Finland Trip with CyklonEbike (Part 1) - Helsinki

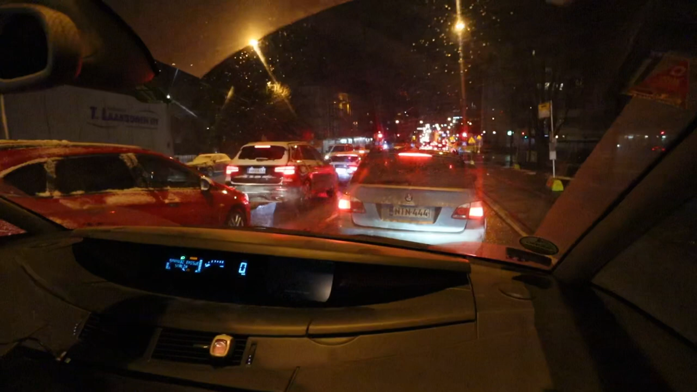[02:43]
I almost forgot what it feels like to be in a traffic jam.